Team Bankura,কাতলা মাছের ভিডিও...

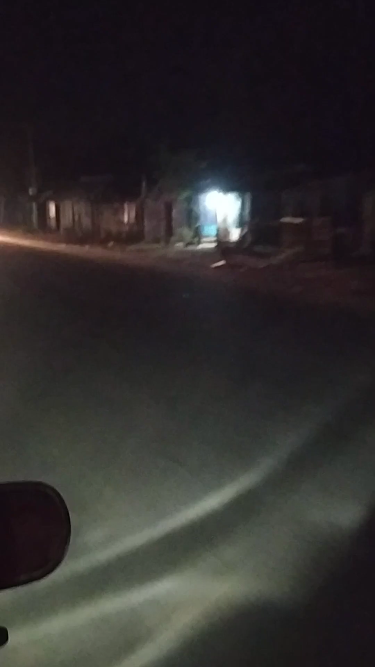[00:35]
আর এই রাত্রেবেলাতে এই রাস্তাটা বাঁকুড়া দুর্গাপুর এত লরির চাপ, মাথা খারাপ হয়ে যাবে।
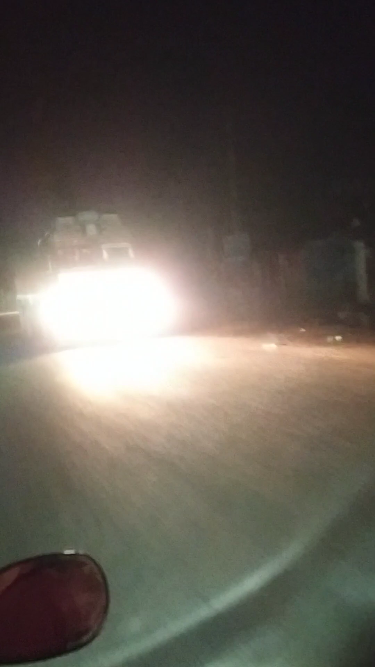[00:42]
এটা কেউ কাউকে সাইড দিতে চায় না।
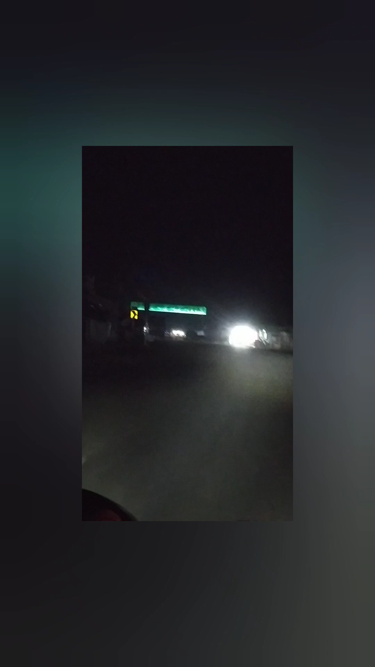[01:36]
ঠিক এই যে সাইনবোর্ডটা দেখতে পাচ্ছেন, যেটা রোড ইন্ডিকেশন দেওয়া আছে,
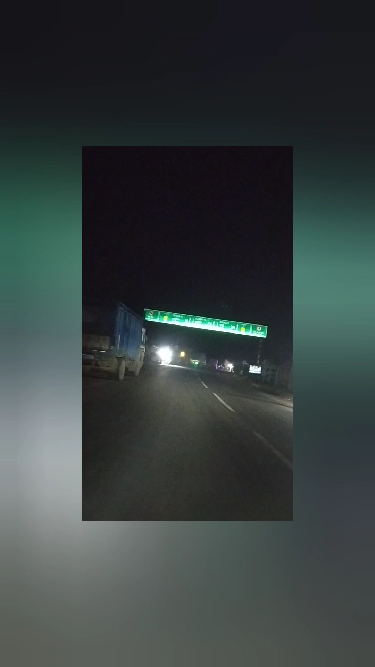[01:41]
এখান থেকে আর খুব বেশি হলে 4 কিলোমিটার গিয়ে বাঁ দিকে একটা রাস্তা আছে পুয়াবাগান থেকে, ওখান থেকে সোজা 3 কিলোমিটার গেলেই পুকুরের ঘাটে পৌঁছে যাওয়া যাবে।
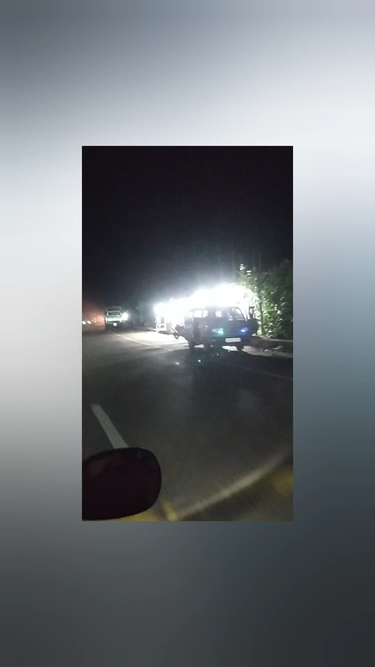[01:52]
তো আমরা এখান থেকে সোজা নিয়ে নেব, বাঁ দিকে বেঁকে আমরা পুকুর ঘাটের দিকে চলে যাব।
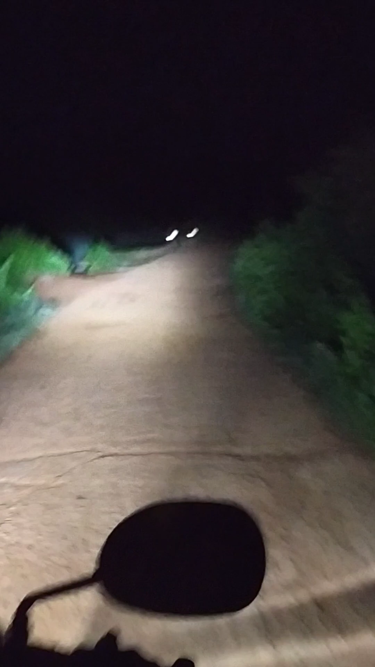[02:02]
ঘাটে পৌঁছাতে পৌঁছাতেই বুঝতে পারছি যে আমাদের হয়তো লেট হয়ে পড়েছে, কারণ 6-7টা ঘাট অলরেডি লাইট জ্বলে বসে আছে। দেখুন, লক্ষ্য করুন, ওরা ছিপ ফেলে দিয়েছে,